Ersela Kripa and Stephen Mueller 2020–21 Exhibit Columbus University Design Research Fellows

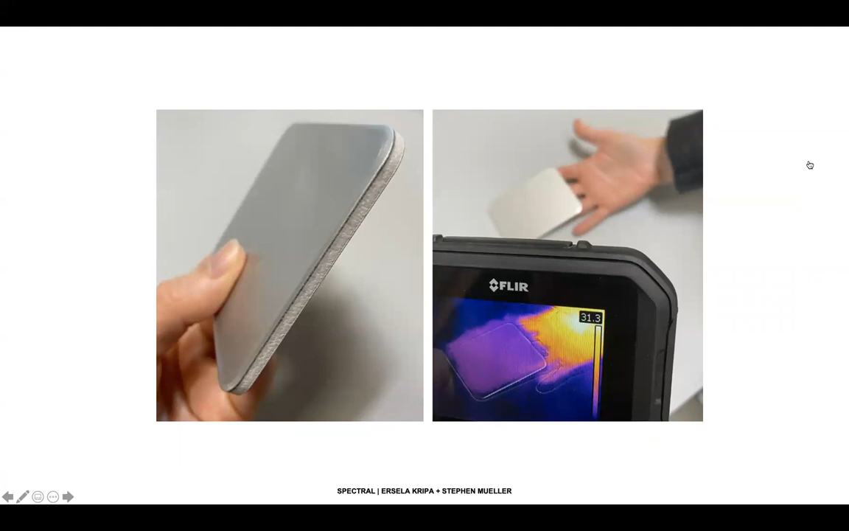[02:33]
The installation is built with aluminum composite material. Thermal heat signatures are undetectable in infrared photography when passing behind the material. Just as designers of the built environment have developed expertise for decades in designing for optical qualities of light and shadow,
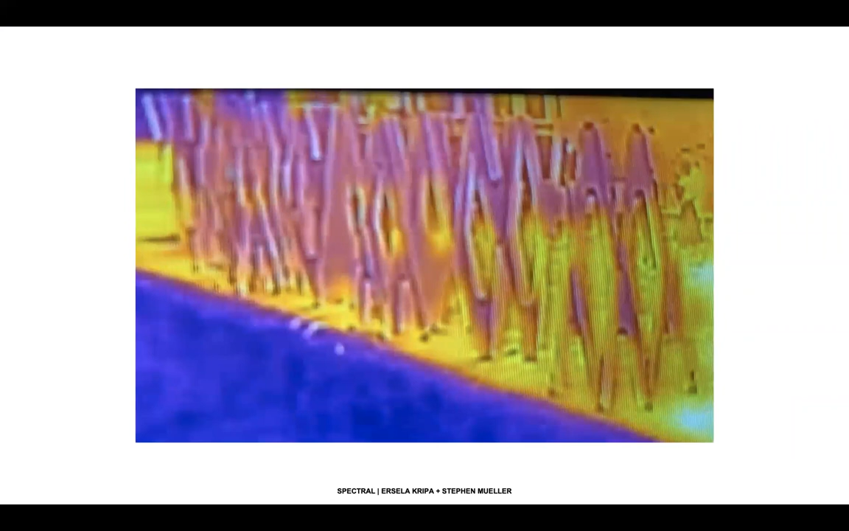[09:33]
Using some of the same ubiquitous handheld thermal imaging technologies, we're able to see how the piece impacts the multispectral city,
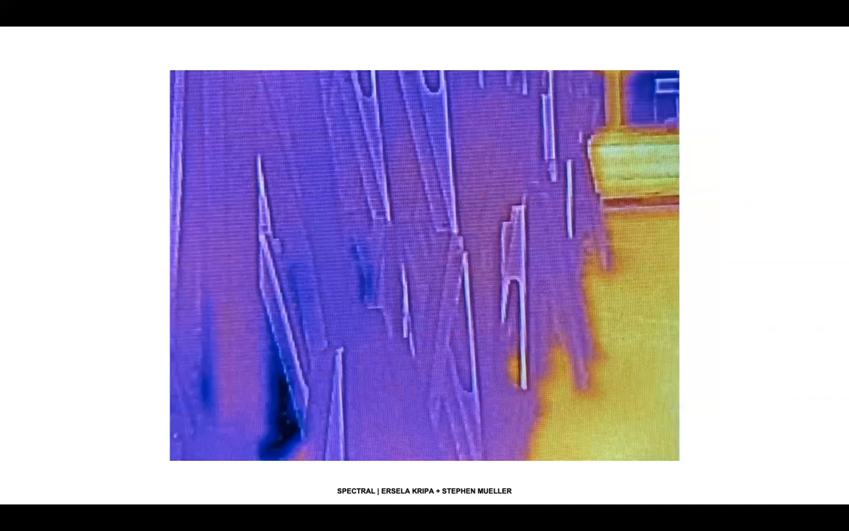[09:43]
creating a safe space for individual and collective signatures beyond the detection of multispectral surveillance.